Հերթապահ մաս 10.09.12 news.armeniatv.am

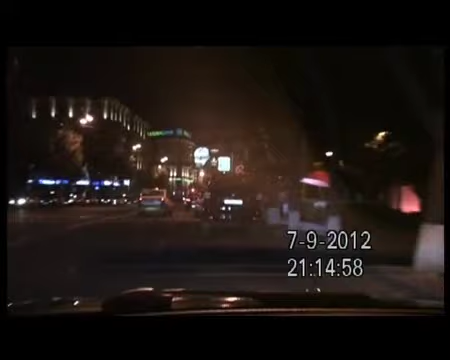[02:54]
Հերթապա մասի տեսախծիկը շարունակում է արձանագրել ճանապարային երթեվեկության կանոնների ակնհայտ խաղթումները,